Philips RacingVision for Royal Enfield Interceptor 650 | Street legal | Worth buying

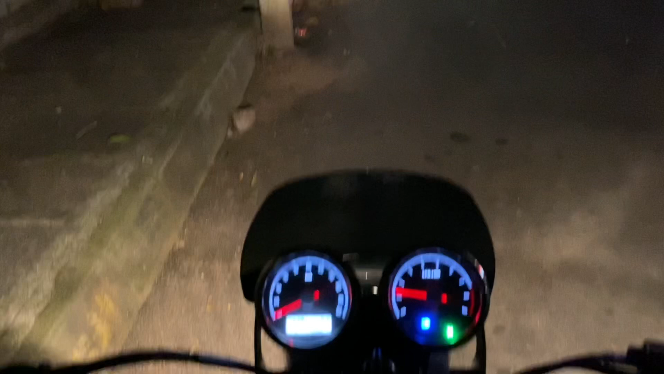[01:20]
now i'll be changing the bulb to racing vision which is from phillips and test again
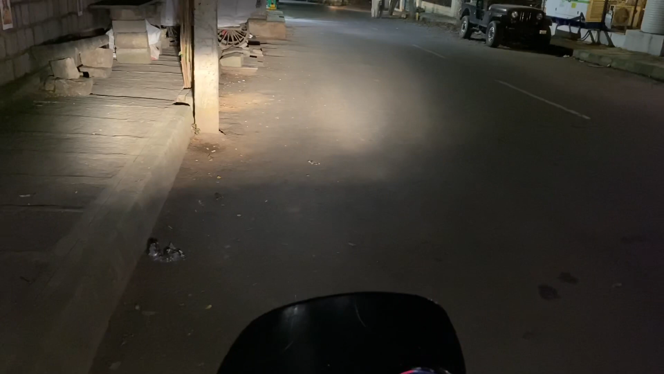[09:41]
this is the high beam high beam looks to be quite powerful and there is a difference in luminous city it is quite quite brighter than the oem halogen bulb this is the brightness of low beam